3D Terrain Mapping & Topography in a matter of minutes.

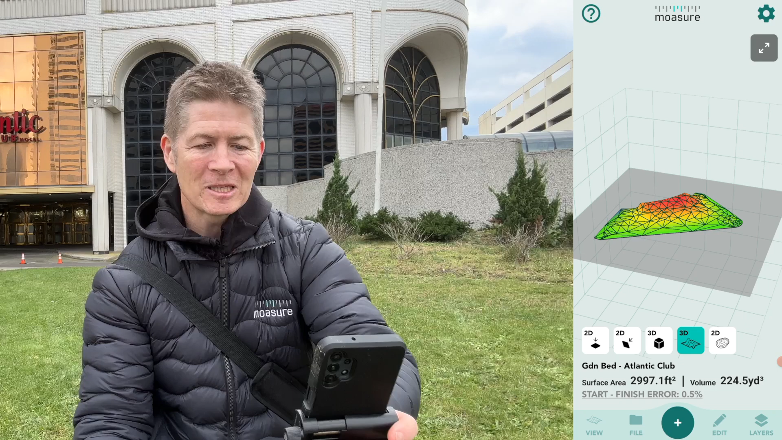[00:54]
If we just pan around you can see all the undulations. You can see the lie of the land illustrated behind me in different colours, signifying the different elevations.